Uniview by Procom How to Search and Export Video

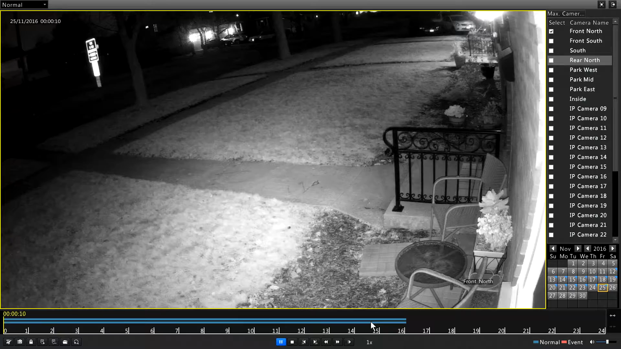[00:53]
And right now I'm looking for when my wife and I arrived home from our little shopping trip. It's going to be right about in there.